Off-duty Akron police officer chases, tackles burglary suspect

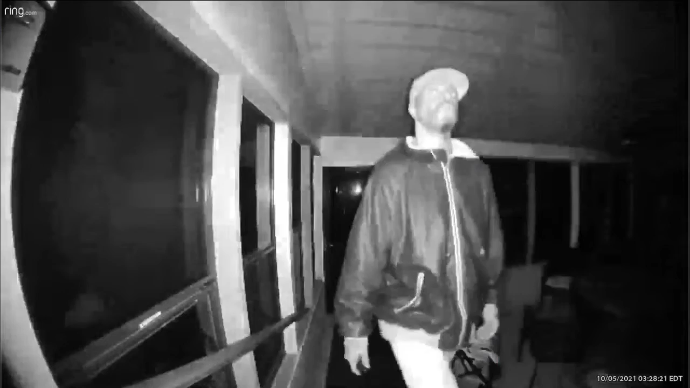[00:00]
A neighborhood on edge for weeks over a prowler trying to get into their homes and then the suspect is caught on camera and the tables are turned when a neighbor took matters into his own hands.
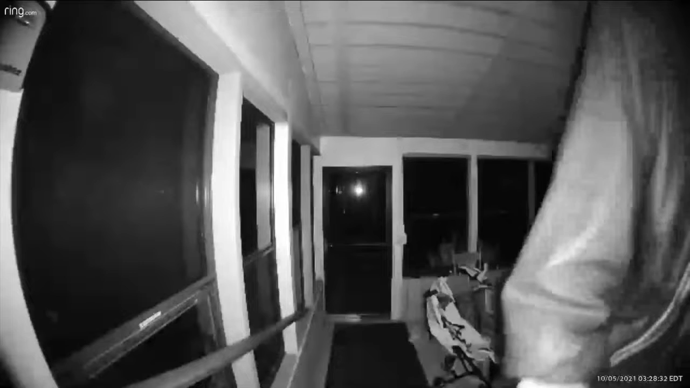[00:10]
That neighbor just happened to be an off-duty police officer and as our Bob Jones tells us his decision to spring into action in the middle of the night may have solved a string of crimes.
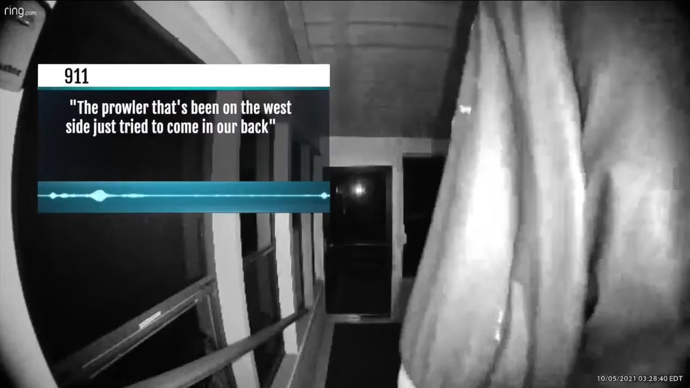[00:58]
The prowler that's been on the west side just tried to come in our back. Moments later, Officer William Culver, who was off-duty but lives in the area, went outside after his wife spotted the suspected prowler.